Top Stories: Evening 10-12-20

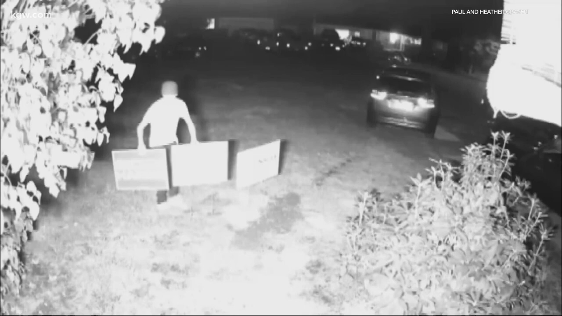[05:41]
Late Monday night, surveillance video from this home in Orchards shows a guy trespassing, then stealing a Joe Biden-Kamala Harris political sign from their yard.